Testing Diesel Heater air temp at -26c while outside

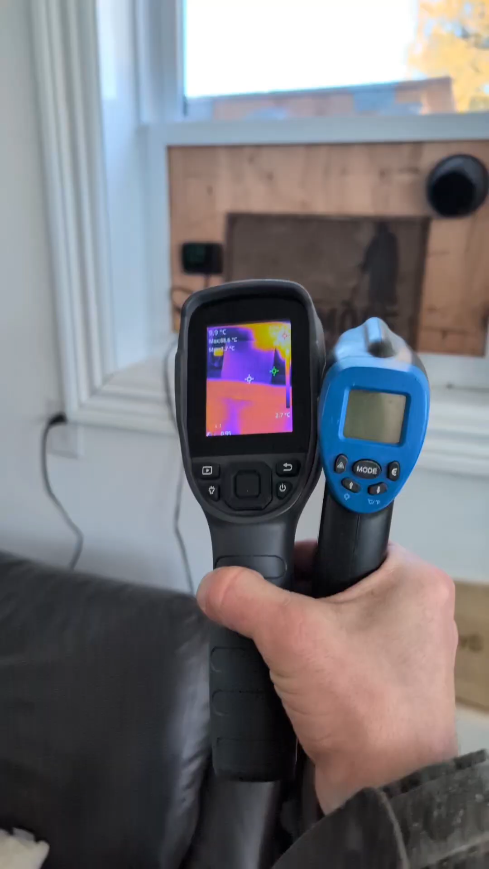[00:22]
I've got two of them this time and we'll see what temp comes out of that out.
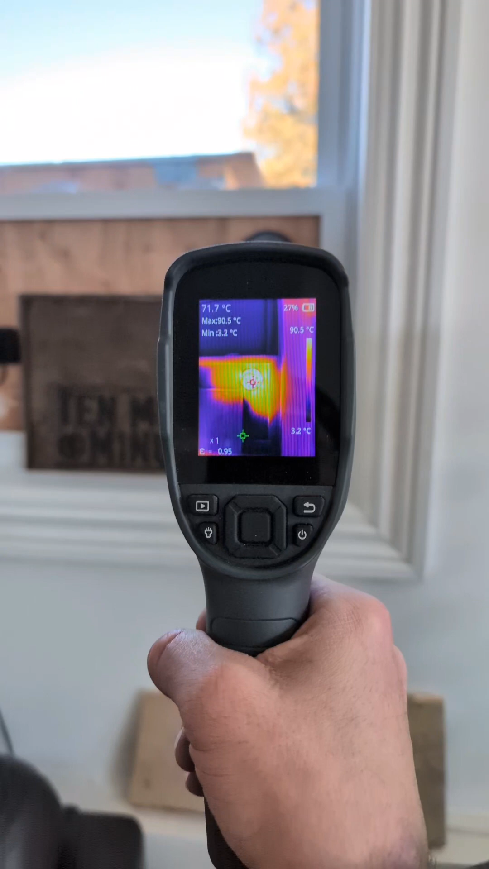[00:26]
On screen: spot 71.7°C, max 90.5°C, min 3.2°C, scale top 90.5°C, scale bottom 3.2°C
So the infrared is telling me that it is coming out at 92.6 degrees.